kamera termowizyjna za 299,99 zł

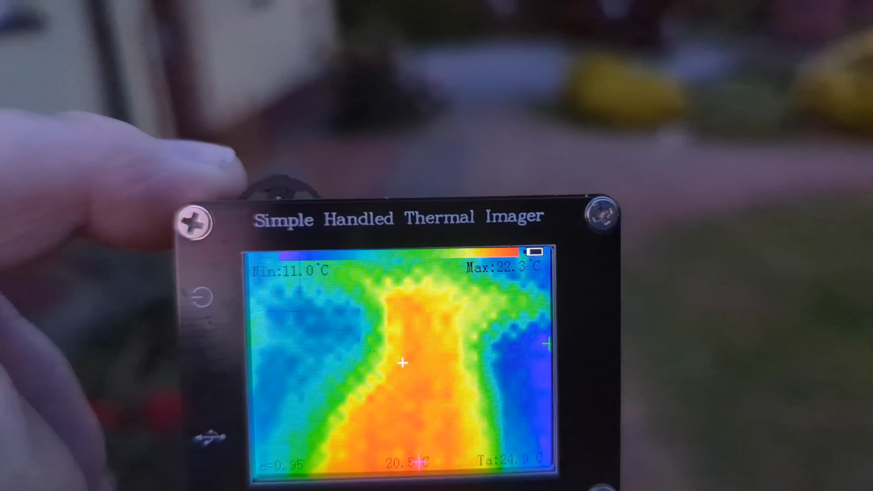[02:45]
On screen: min 11.0°C
Także polecam Wam w tym momencie, jeżeli oczywiście potrzebujecie prostą,
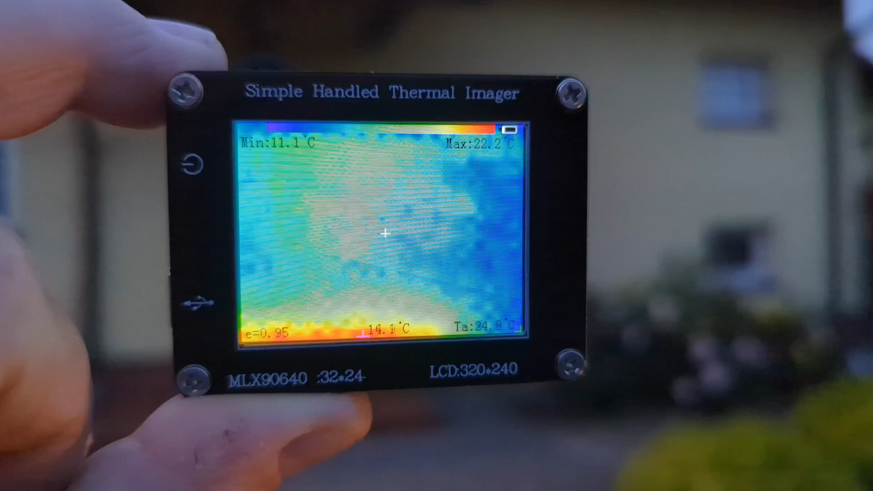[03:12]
On screen: spot 14.1°C, max 22.2°C, min 11.1°C
Także to jest odkrycie roku u mnie, bo nie spodziewałem się, że termowizja może być tak tania w tym momencie.
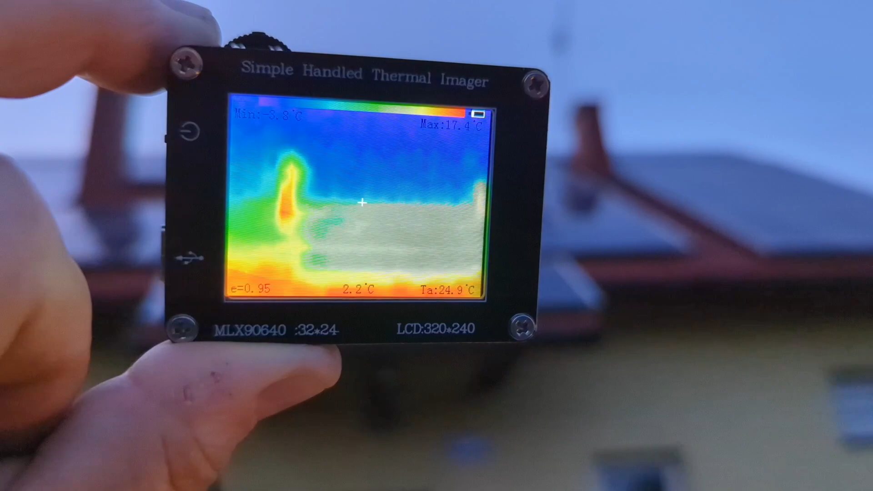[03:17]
Oczywiście, jeszcze raz powtarzam, prosta, prymitywna termowizja,
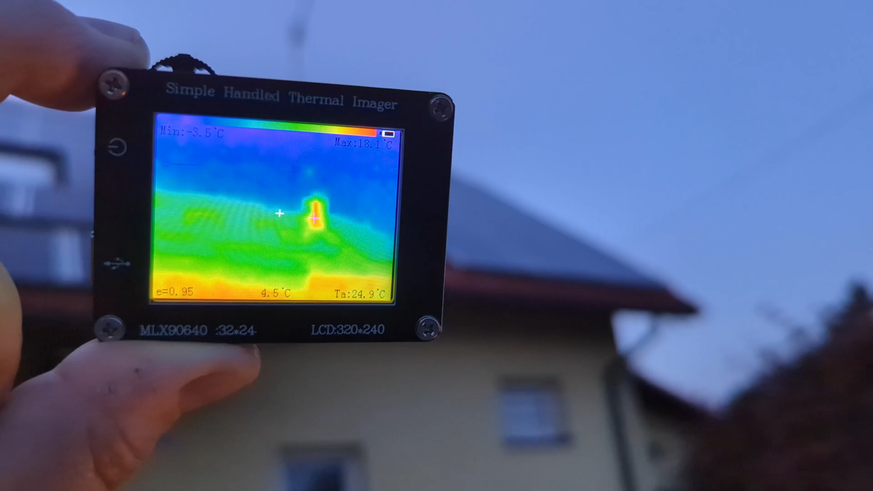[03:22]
On screen: spot 4.5°C, min -3.5°C
ale wystarczająca do bardzo wielu stosowań amatorskich i do szybkiego znajdywania, tak jak na przykład gorących rzeczy.
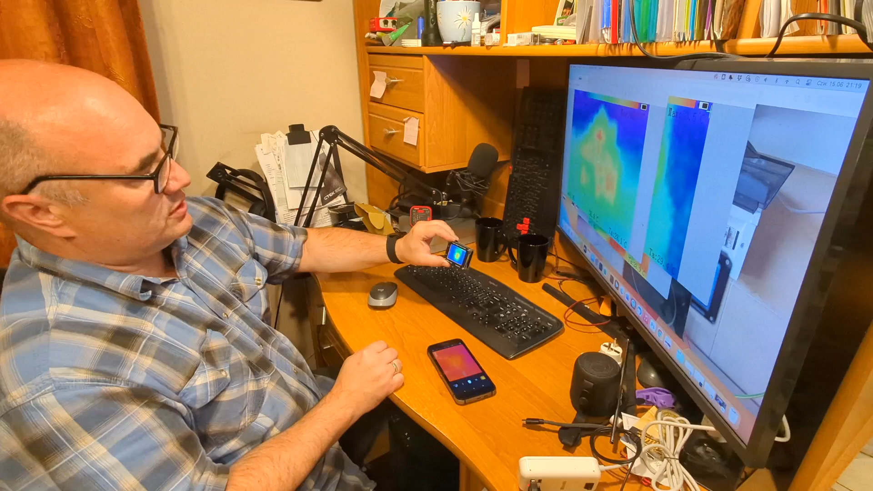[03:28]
Widzicie, gorący kubek jest bardzo wyraźnie widoczny. Nie wiem, czy będzie widać temperaturę tego kubka,
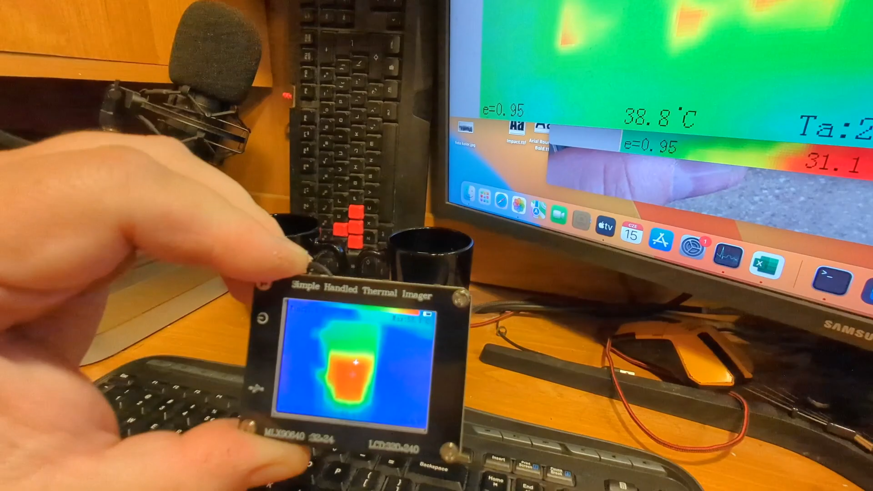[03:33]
ale myślę, że w tym momencie jest to zauważalne.
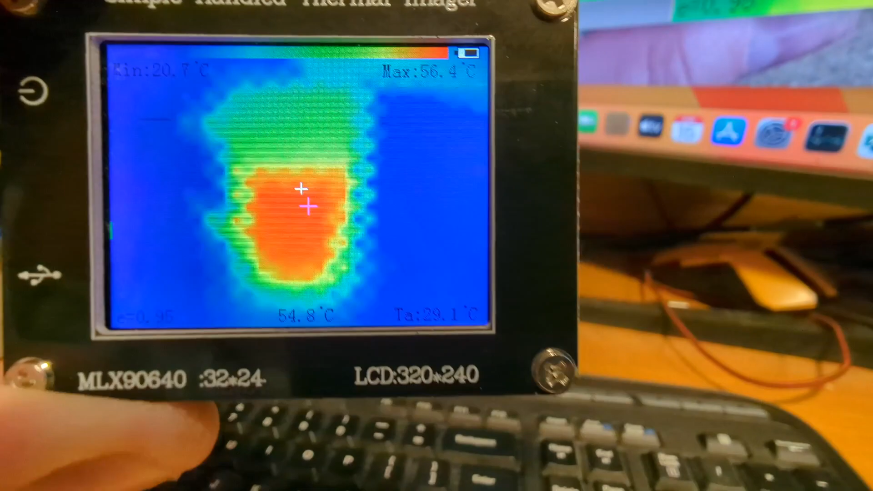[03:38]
On screen: spot 54.8°C, max 56.4°C, min 20.7°C
A obok znajduje się kubek zimny.